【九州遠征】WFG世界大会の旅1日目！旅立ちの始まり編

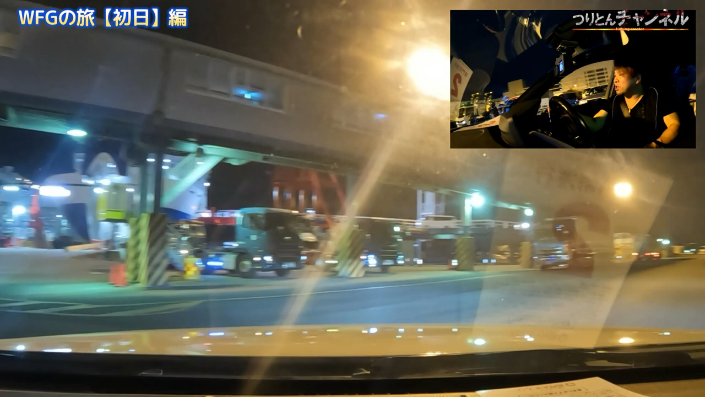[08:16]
ただいまの時刻が18時50分。確認さんが誘導してくれてます。左、こっちか。